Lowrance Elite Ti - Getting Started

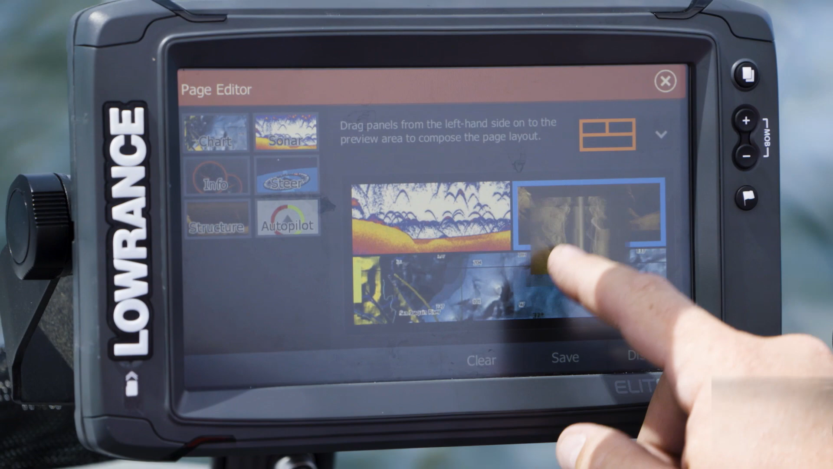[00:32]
It's become intuitive to you how to use and operate that through the touchscreen capability of Elite TI.
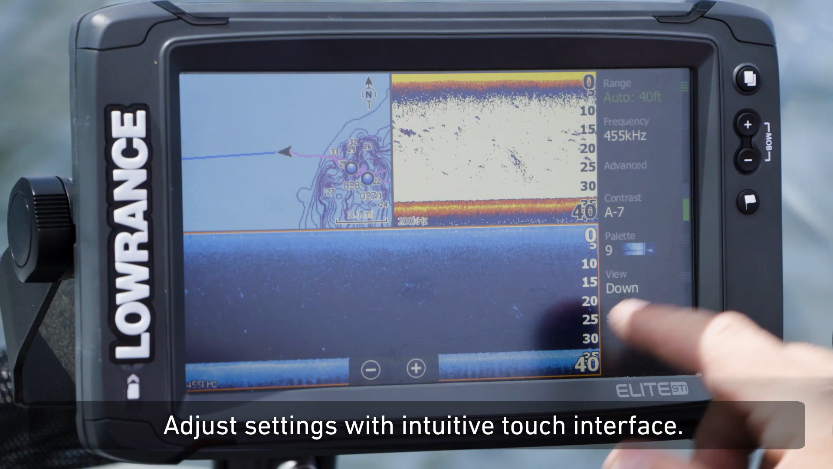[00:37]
It's totally intuitive to the first-time user or the experienced pro.
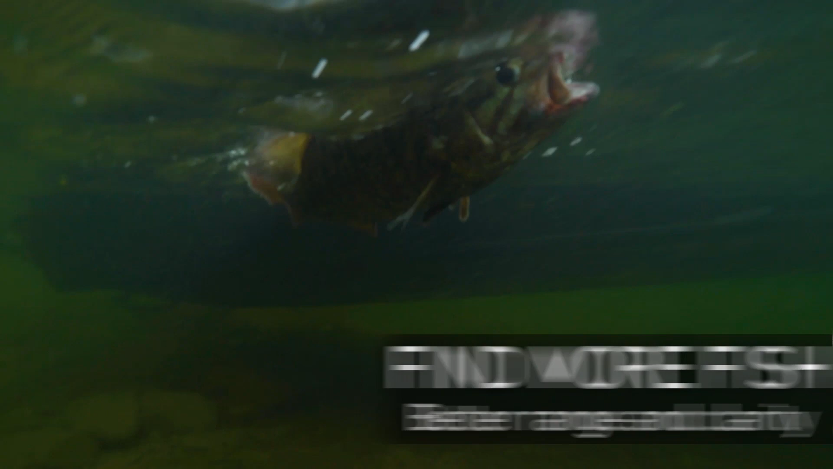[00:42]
The other thing is the range and clarity of the unit. Between the mapping and locating fish,
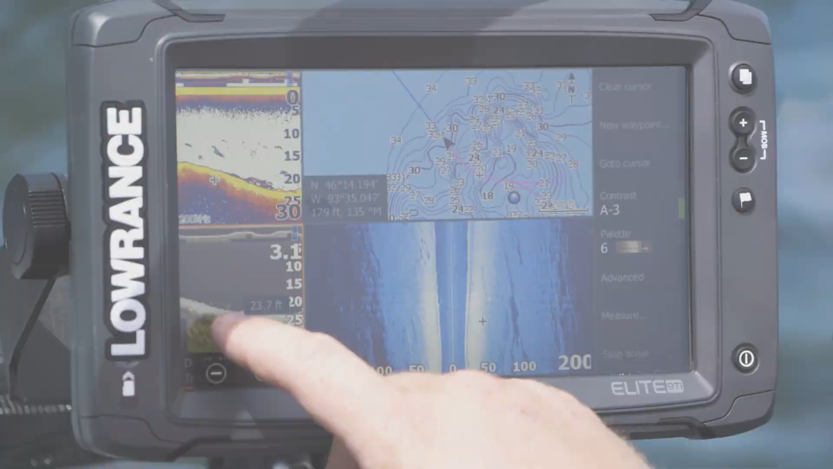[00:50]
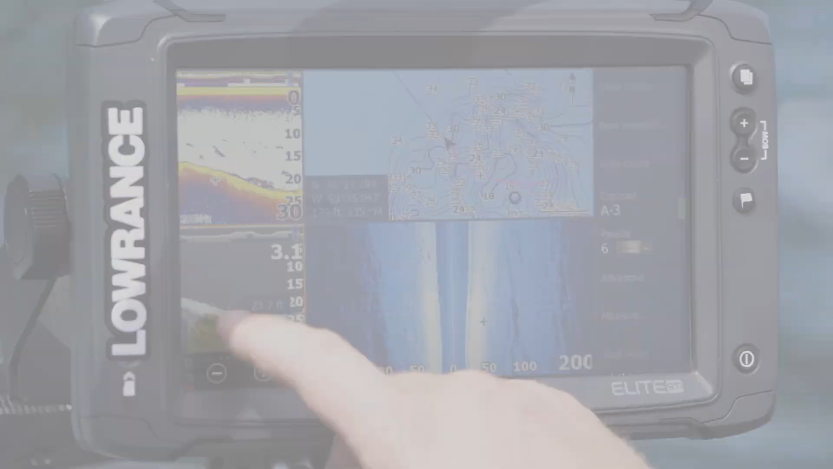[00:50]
offshore structure, the different settings that I can set it up,
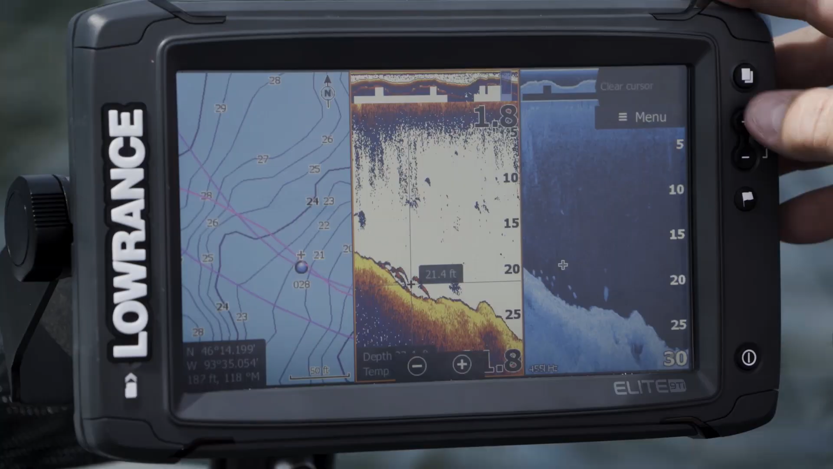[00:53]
fish can't hide because I have the clarity with the down scan, the structure scan, the side scan. I can find those fish that are holding tight to the bottom.
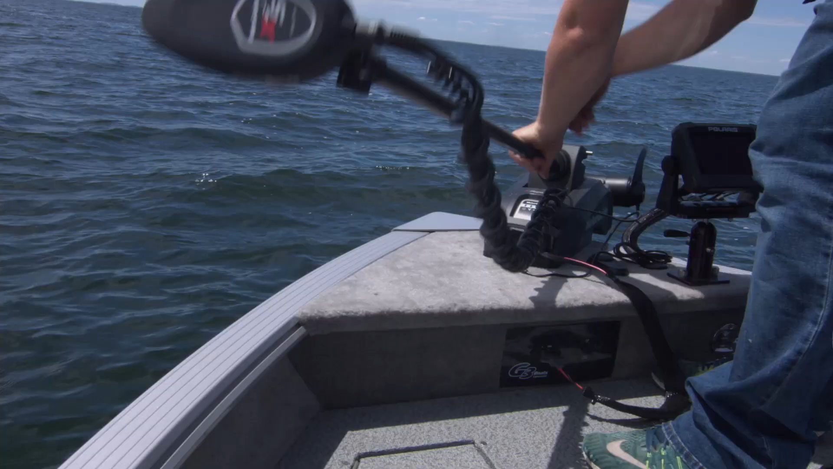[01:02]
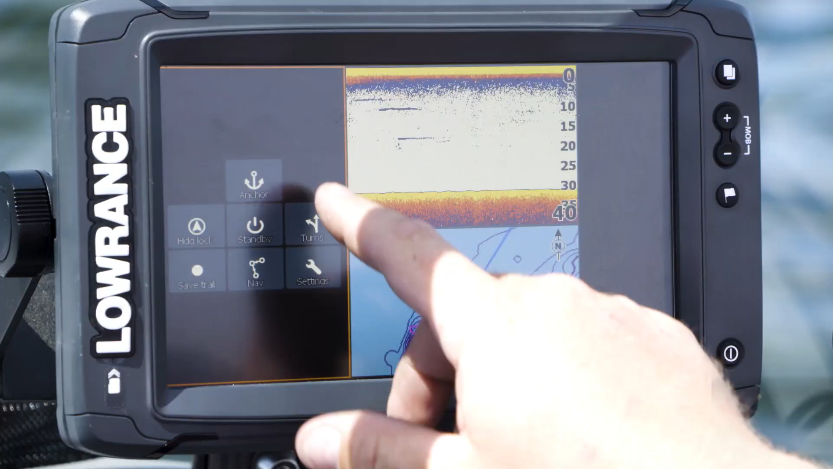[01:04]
The other thing is the connectivity to the bow mount trolling motor in the shallow water anchor.